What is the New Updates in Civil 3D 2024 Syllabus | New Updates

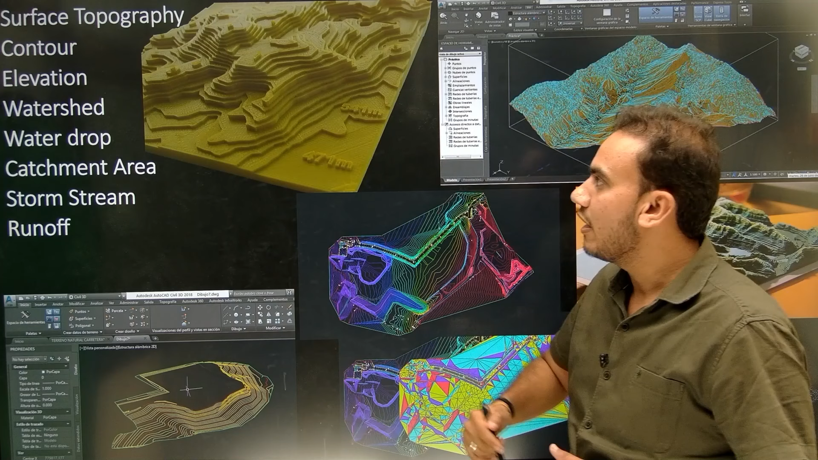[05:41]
elevations के criteria को समझना होगा, watershed आपको बनानी होगी, catchment area है, storm, sanitary, runoff, इन सभी conditions को follow करना होगा, यह सभी concepts आपको one by one design करने होगे,
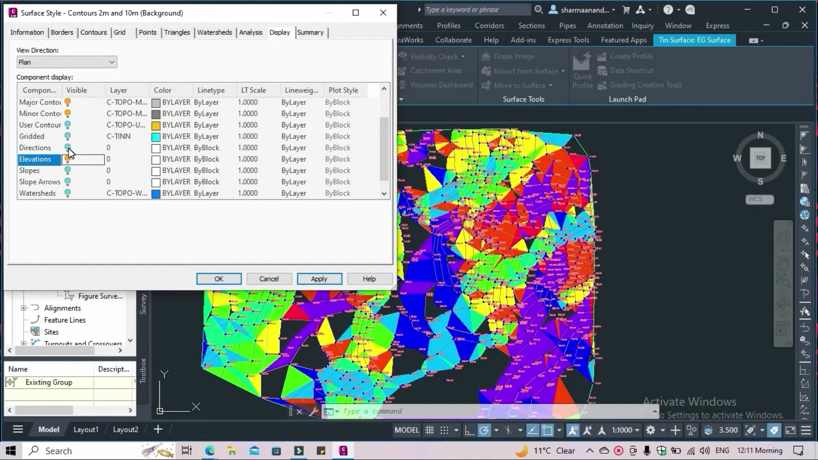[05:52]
तो यह कुछ इस तरीके से operations आपके पास available है, कुछ projects की images मैंने यहां पे mention की हैं, जिनको आप follow कर सकते हो, जो contours यहां पे check करोगे, उसको थोड़ा सा rendering view में लेकर क मिलती है,
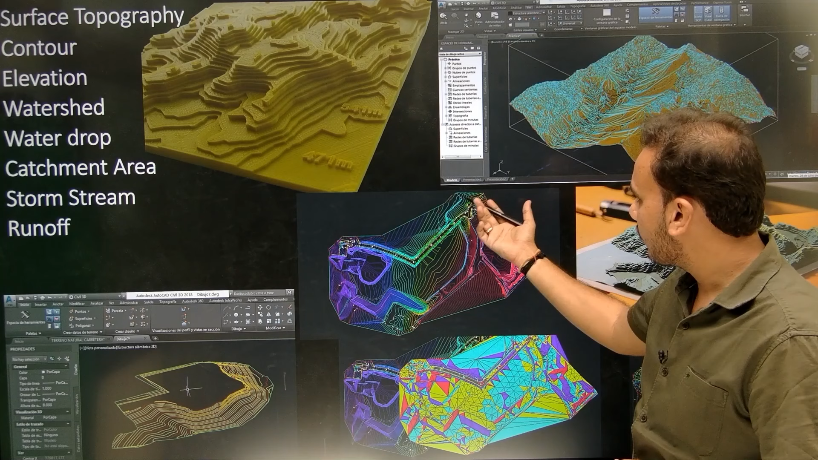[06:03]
in the form of their contour, surface analysis होगा, जिसमें slope का analysis आपकर सिपते हो, catchment area का analysis होगा, multiple phase हमारे पास available होता है,
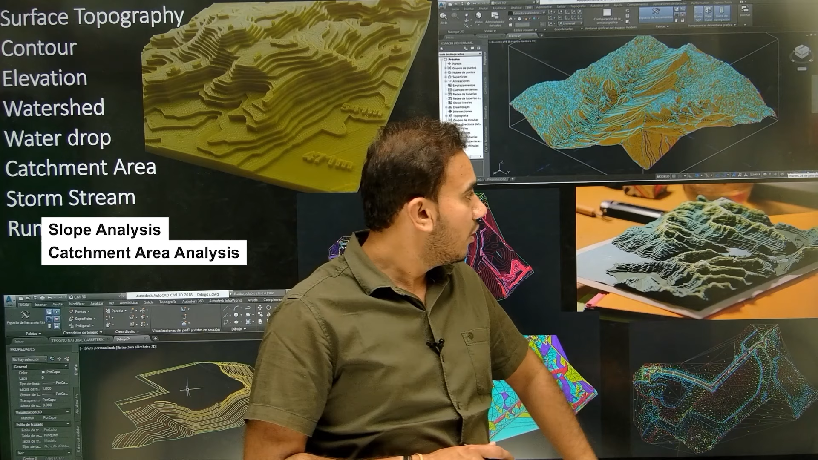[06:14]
और थोड़ा सा detail में चलते हैं, तो हमने जो भी surface की calculation हमने की, उस particular calculation का एक tabular format यह होता है, यानि कि उनका legend आप कैसे create करो, so legend के cases में वही है,